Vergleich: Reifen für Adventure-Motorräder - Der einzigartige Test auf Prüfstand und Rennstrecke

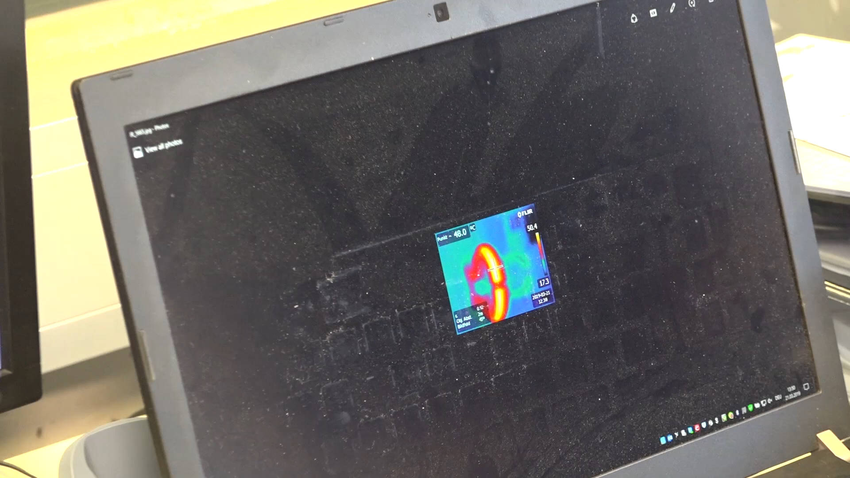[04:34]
Das ist natürlich auch ganz interessant, damit wird die Oberflächentemperatur des Reifens gemessen,